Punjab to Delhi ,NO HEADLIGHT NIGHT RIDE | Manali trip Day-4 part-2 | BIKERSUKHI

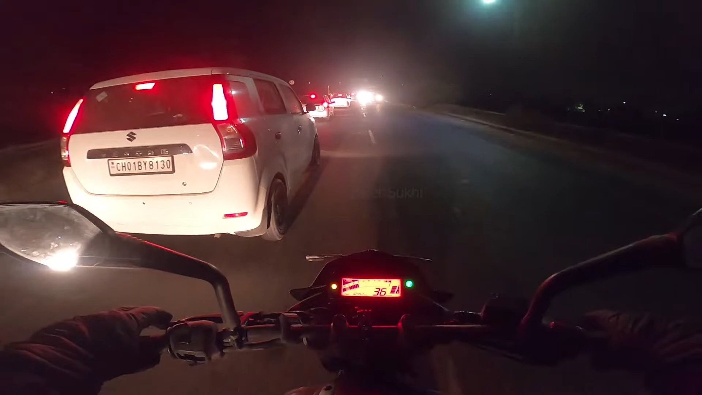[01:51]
चेक इंजन लाइट चल रही है लाइट ज़रूर चल रही है लेकिन तो आगे कुछ खास दिखाई दे नहीं रहा है।
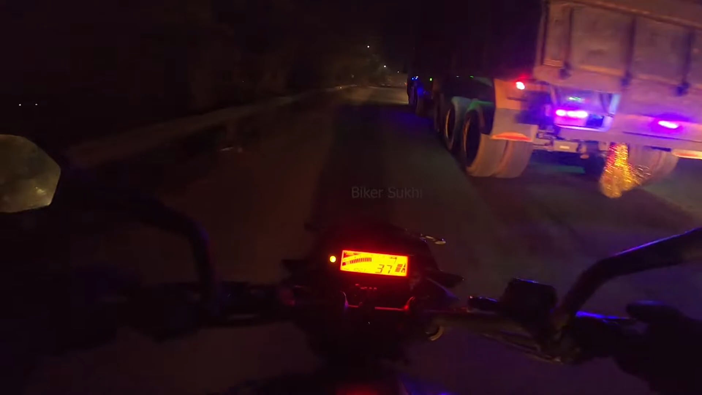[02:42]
लो जी उनसे निकल आए हैं आगे, कैमरा रिकॉर्ड कर रहा है, ज़्यादा कुछ दिखाई देगा नहीं लेकिन यही है कि स्ट्रगल है भाई बिना लाइट के। अभी भी सिर्फ इस रास्ते की थोड़ी सी दिक्कत बची है, जो मेन ज़्यादा ख़राब वाला रास्ता था वो पीछे निकल चुका है,
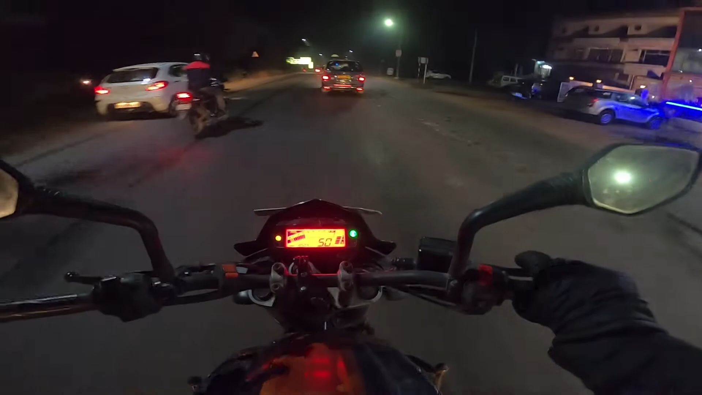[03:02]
अब कम ख़राब वाला है ये, लेकिन फिर भी देखते हैं क्या रहता है।
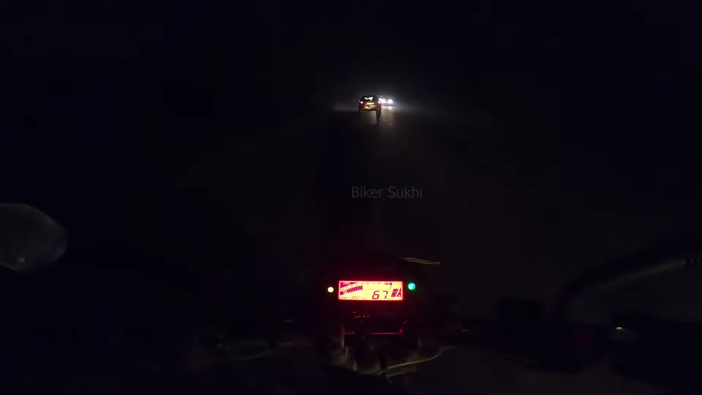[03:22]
बल्लू आ रहा मेरे पीछे पीछे।
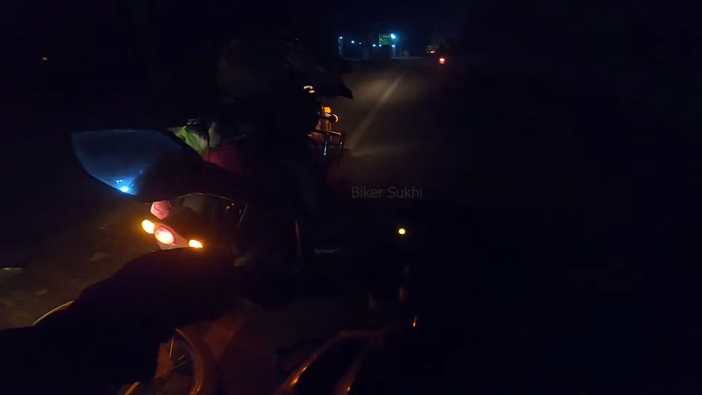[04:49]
लो जी हाईवे चढ़ गए हम लोग,
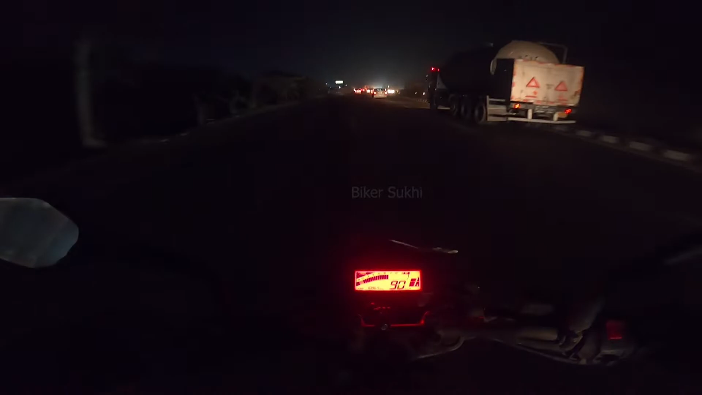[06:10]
ये देखो मेरे पास लाइट नहीं है लेकिन रोशनी की कोई कमी नहीं है रोड पे, थैंकफुली मेरे लिए अच्छा है। एक्सपीरियंसेस हैं साले, बन रहे हैं यार बिना लाइट के चलने के एक्सपीरियंस भी बन रहे हैं। खरड़ क्रॉस करते ही अंधेरा हो गया था, तो जी करनाल टोल आ गए, 8:15 हो रहे हैं, 8:20 मान लो।
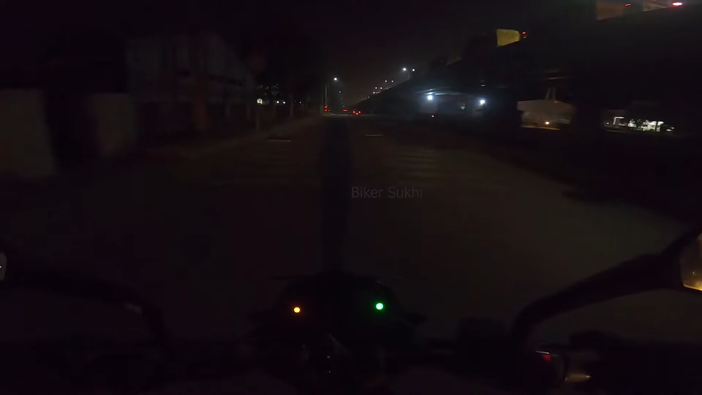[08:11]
अब हाईवे खुल गया है ऊपर, पता नहीं क्या था, नोटिस भी नहीं करा हमने, शायद ऊपर हाइट पे था इसलिए नोटिस हुआ।
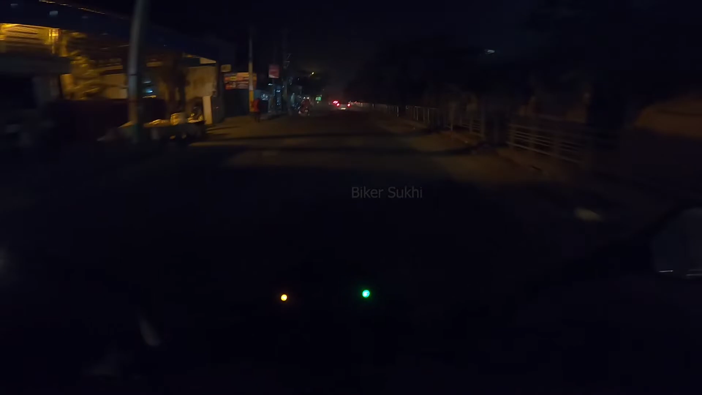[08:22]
चलो जो भी है, ऊपर भी ट्रैफिक खुल गया, नीचे तो हम लोग चल ही रहे हैं। लो जी हाईवे पे गए हैं चढ़, पता नहीं क्या हुआ है क्या नहीं।
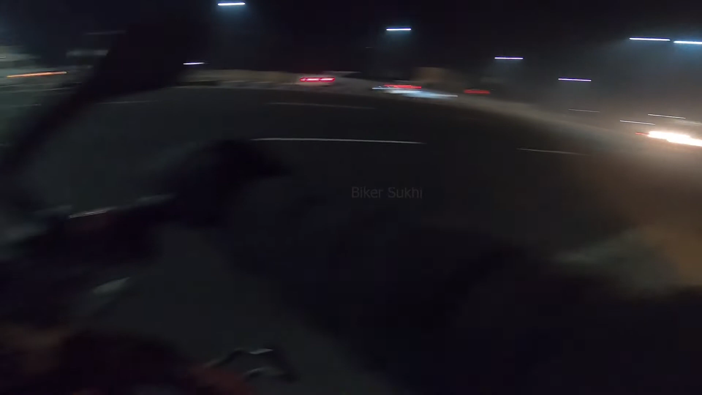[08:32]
भाई सब बिना लाइट के उड़ रहे हैं, स्पीड दिखाता हूँ, लो कैसे ऑन रखता हूँ ना और थ्रॉटल आरपीएम जब डाउन चले जाते हैं तो फिर इंजन चेक लाइट जल जाती है,